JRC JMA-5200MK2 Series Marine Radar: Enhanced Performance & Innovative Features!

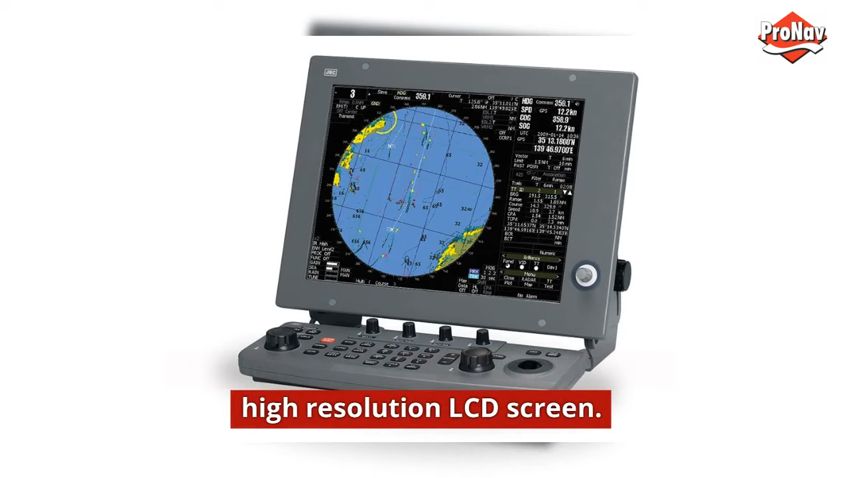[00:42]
excellent visibility on a sharp 15 inch high resolution lcd screen select day and night modes and adjust the brilliance of the screen at your own convenience
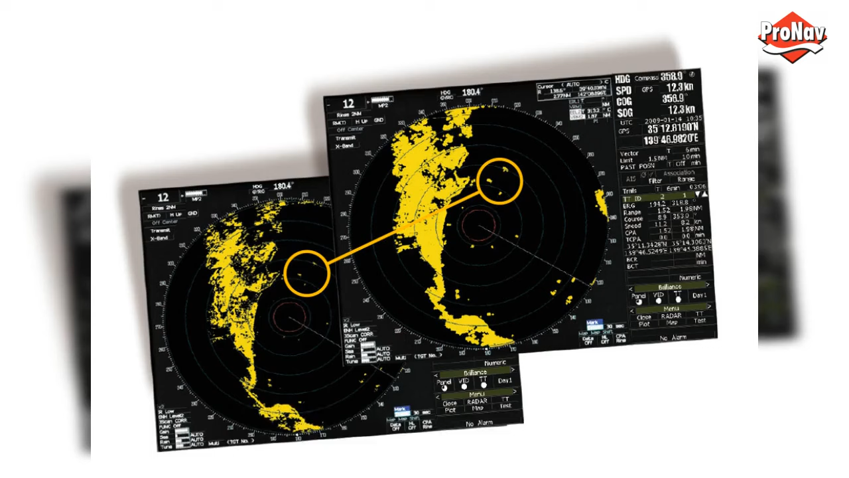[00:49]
patented target enhancement technology tef
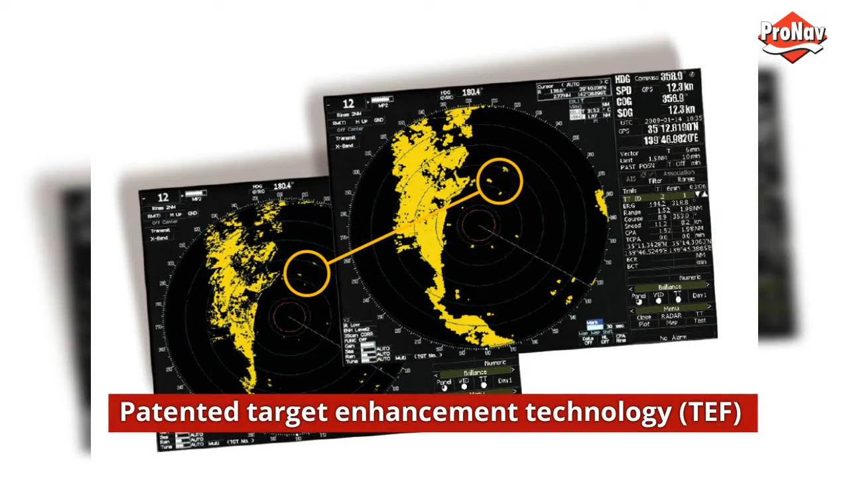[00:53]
constaview functionality secures a smooth rotation radar image when sailing in head-up mode
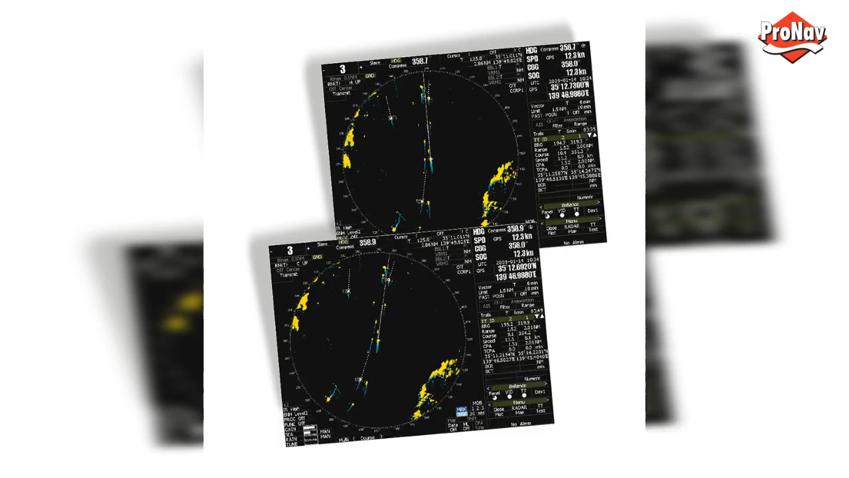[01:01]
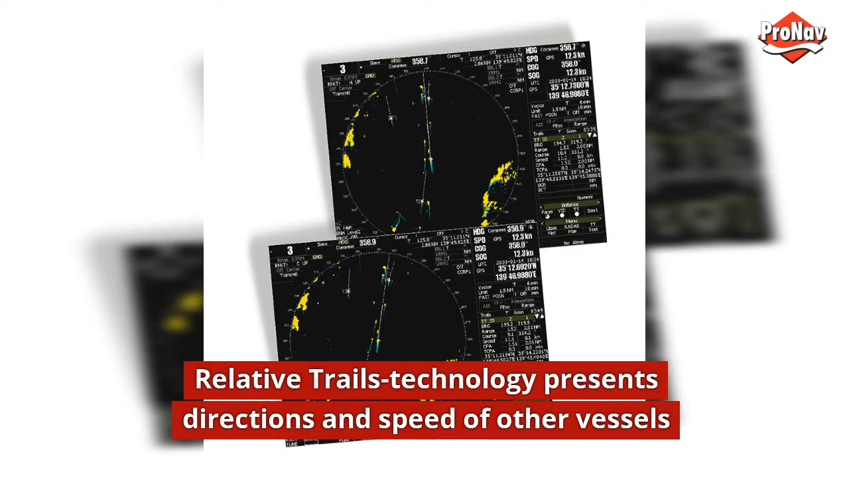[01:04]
relative trails technology presents directions and speed of other vessels target tracking function and ais display comparability